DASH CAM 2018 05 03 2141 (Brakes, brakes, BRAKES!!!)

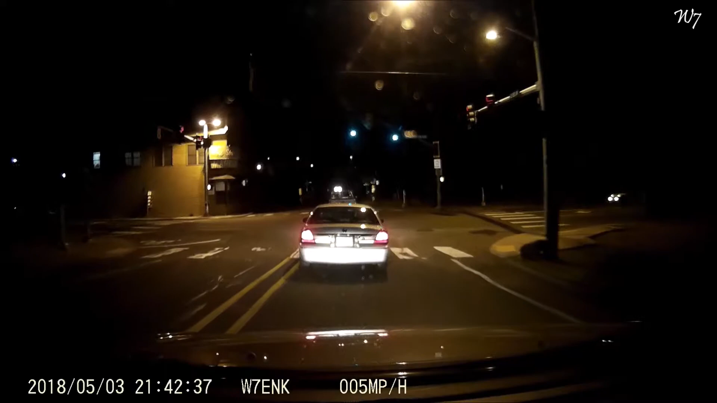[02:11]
Accelerate. Break. Going uphill. Are you gonna brake? You're also kind of swervy.